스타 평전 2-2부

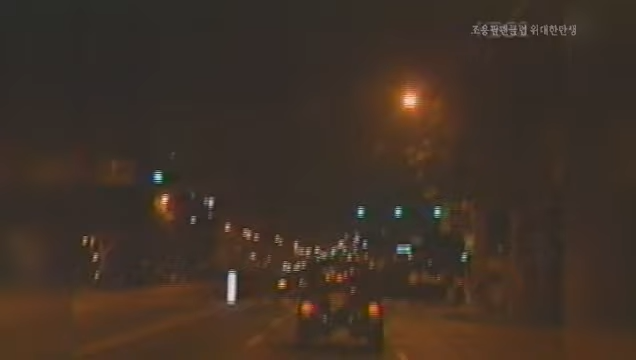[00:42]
가게 문을 닫은 시간은 밤 1시. 그런데 이들 부부가 향하는 곳은 집과는 반대 방향이다. 차는 방배동 쪽으로 향하고 있다. 드라이브를 하기에는 너무 늦은 시간. 게다가 코스도 적합하지 않다.